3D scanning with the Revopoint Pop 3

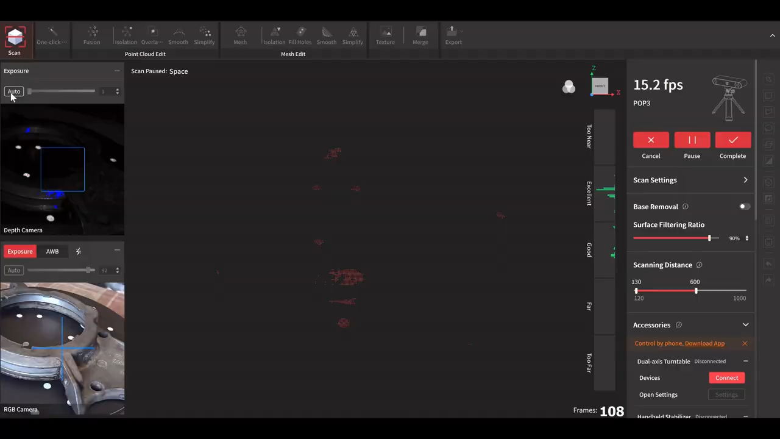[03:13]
so let's get this set up on the turntable and I'll show you how easy this is to scan I've set the turntable going and just press to start scanning and all I need to do is just wait for this to do at least one full rotation
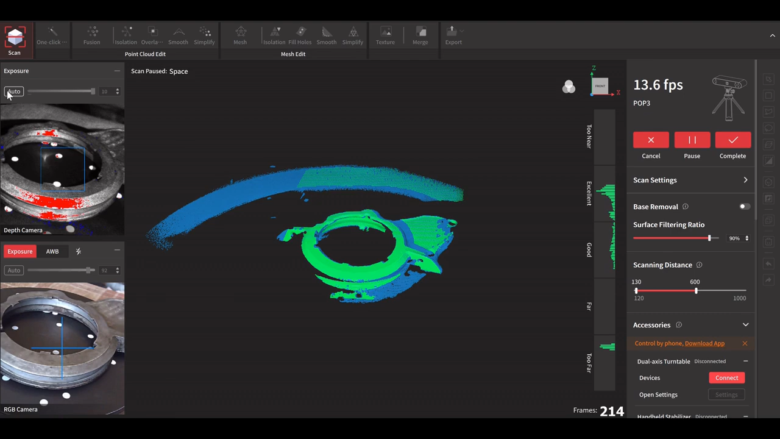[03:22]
try and pick up as much data as you can get and you can see because it's all set perfect
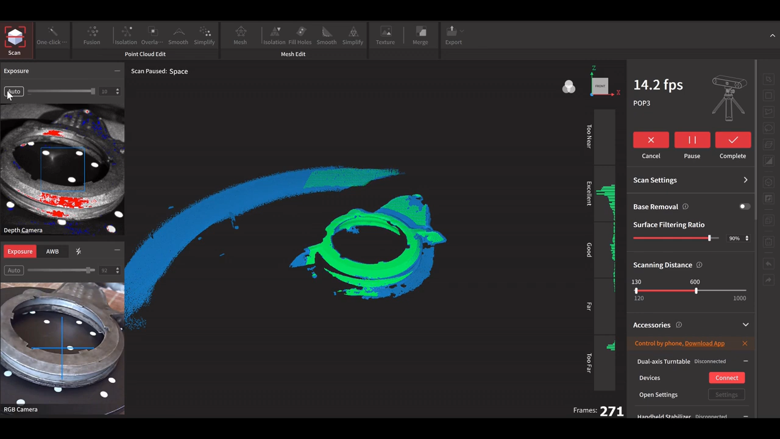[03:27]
distance it seems to go pretty well after one
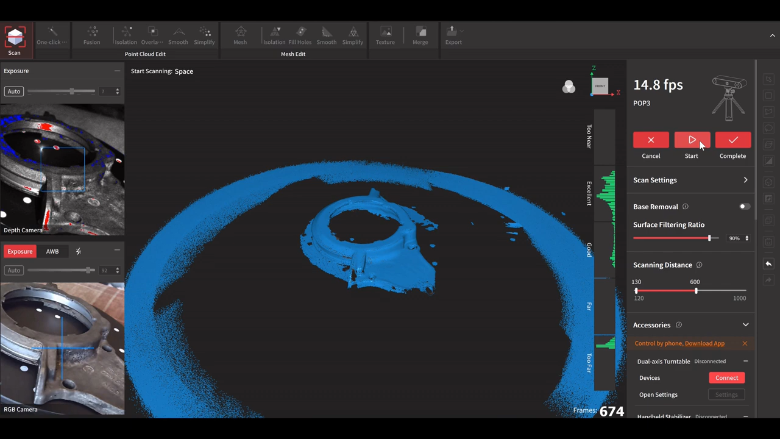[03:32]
lap you can see on the outside there's a lot of random data that is that it's picked up but that can all be deleted which we can do now
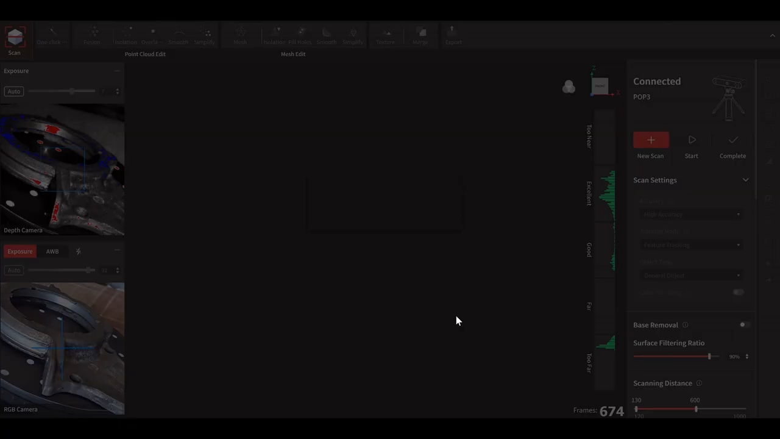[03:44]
there we go once it's processed you can move this scan around have a proper look at it
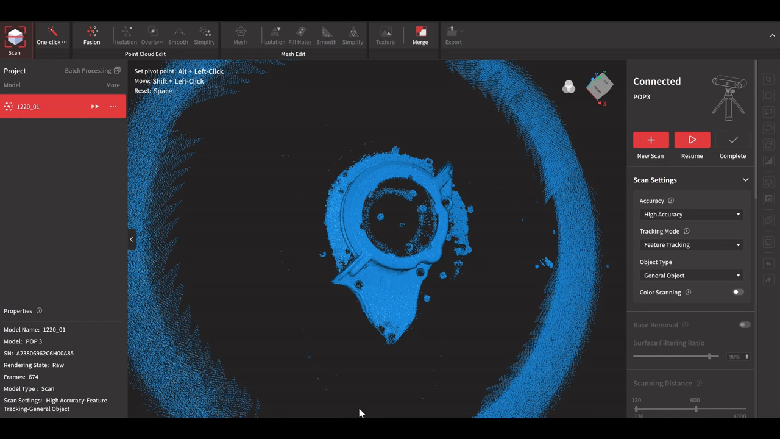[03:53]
now it's picked up some of the dots that's fine I've gone on to do a couple of extra
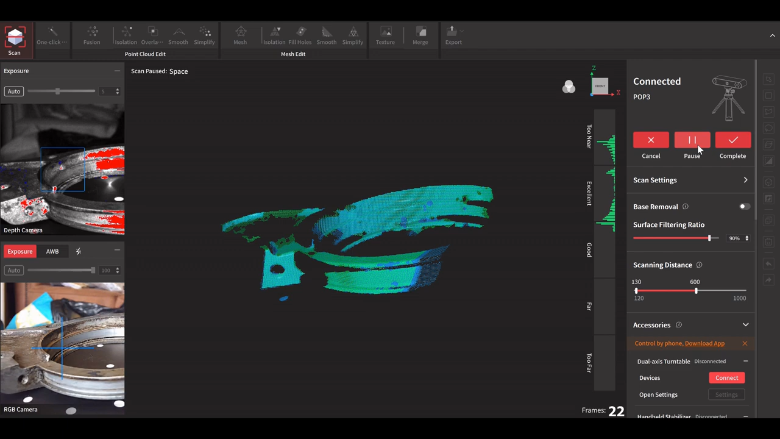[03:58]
scans because I want to try and get as much information as possible so altering
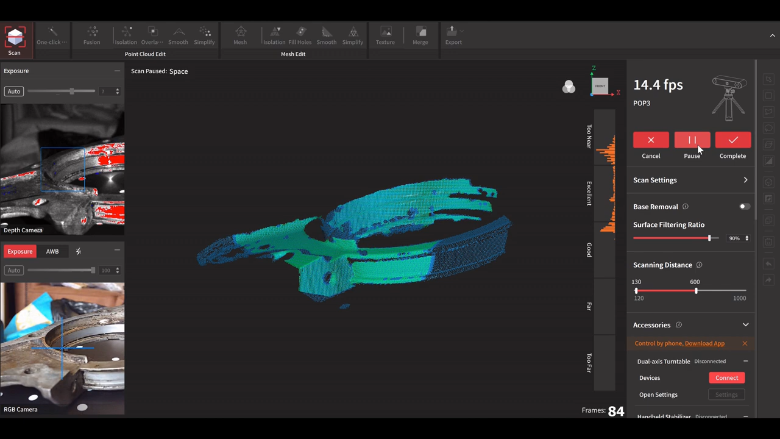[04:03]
the angle and turning it upside down and just setting the turntable and going for another scan
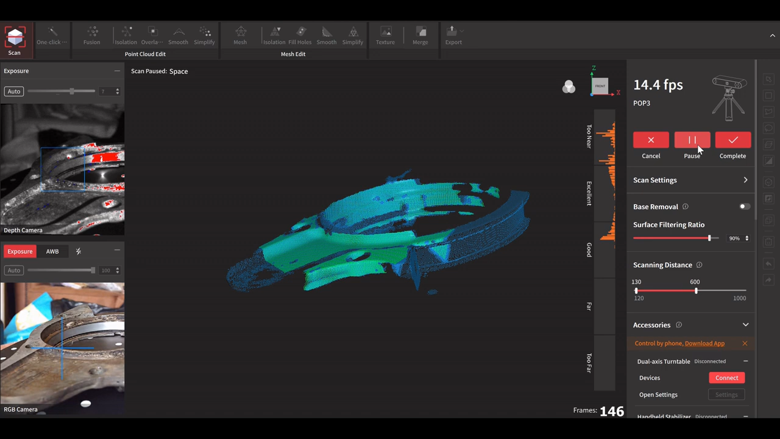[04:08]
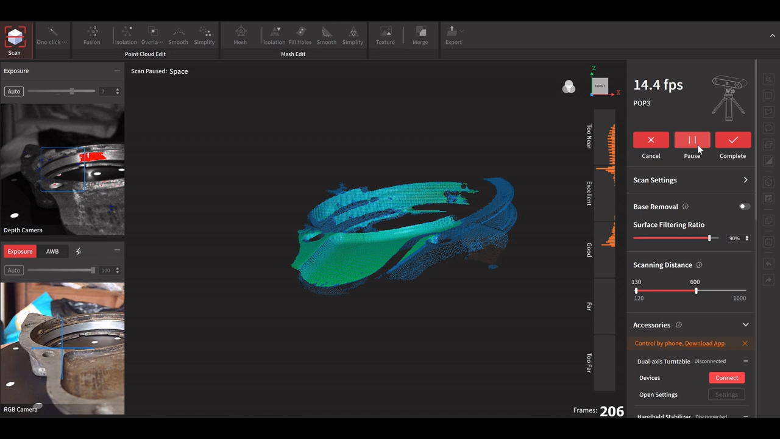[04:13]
although I think I've got it too near there so we'll see what happens
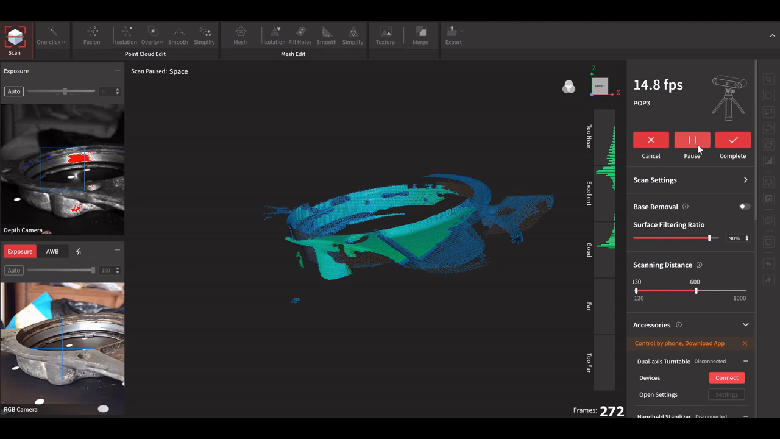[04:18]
yeah there we go so we've got this is some of the data I was talking about but you can highlight it
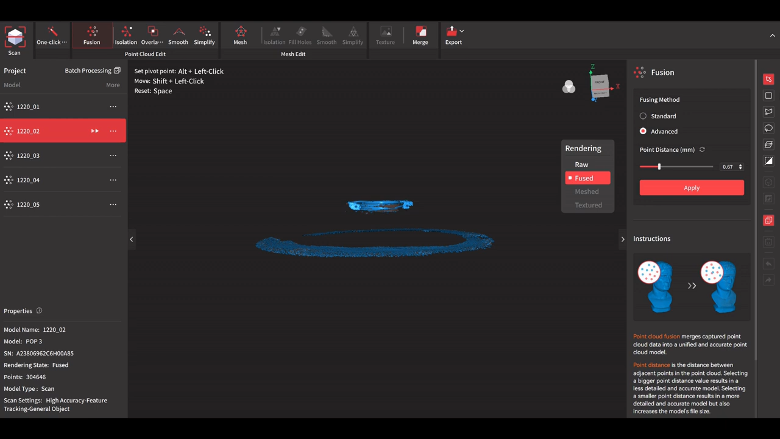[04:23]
and just delete it so you can edit all this stuff off
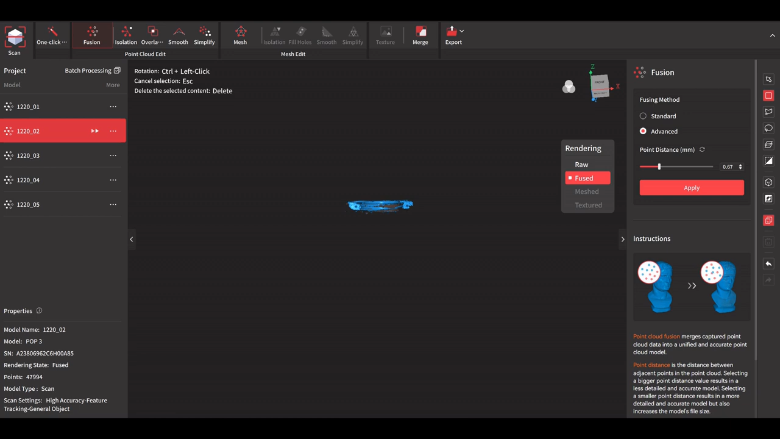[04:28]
and we'll go for a merge which is using the software
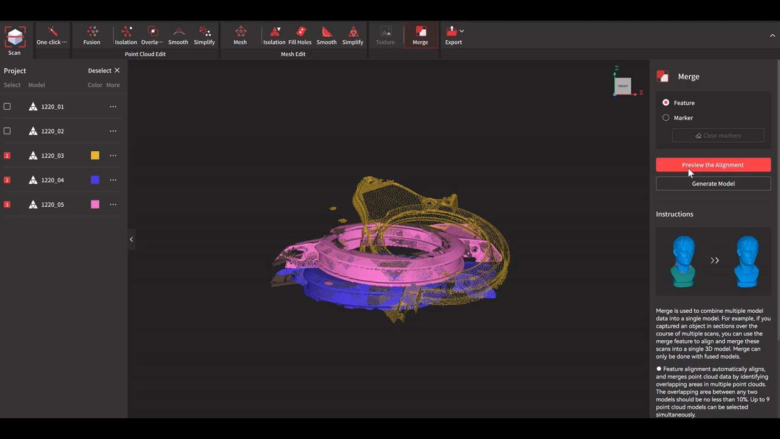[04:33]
it can take the scans and align it